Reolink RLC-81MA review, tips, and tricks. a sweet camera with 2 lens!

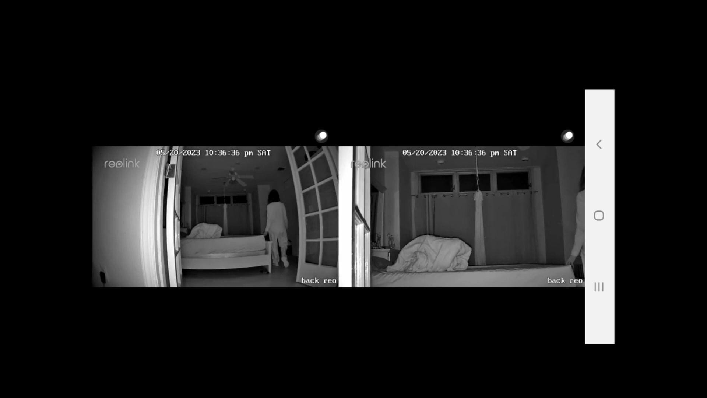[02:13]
Here's the same scene so you can see the performance at night. By default, it's using the infrared so that's why it's black and white. But as soon as it detected movement or person, the LED will be lit up so that you can see everything in color. Before we integrate this into home assistance, we need to check out the IP address of this camera.